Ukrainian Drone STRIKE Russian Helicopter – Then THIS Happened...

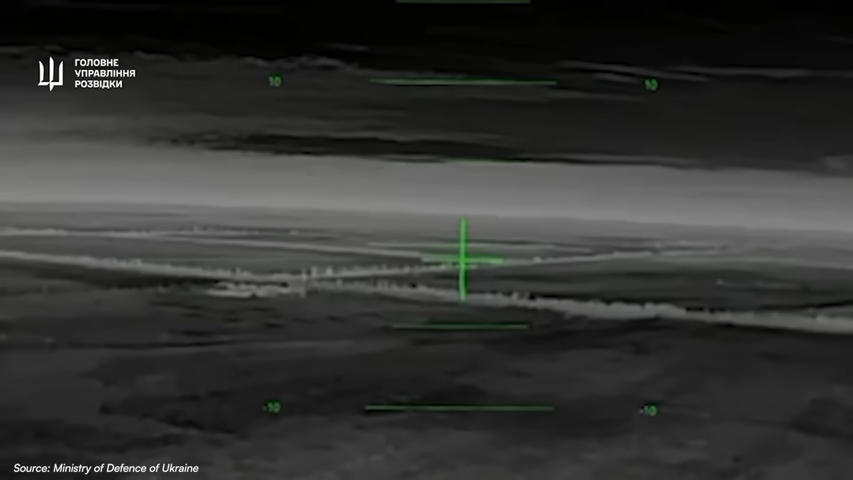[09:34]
chosen over digital because its 20 millisecond latency beat digital's 100 millisecond delay when milliseconds meant hitting or missing.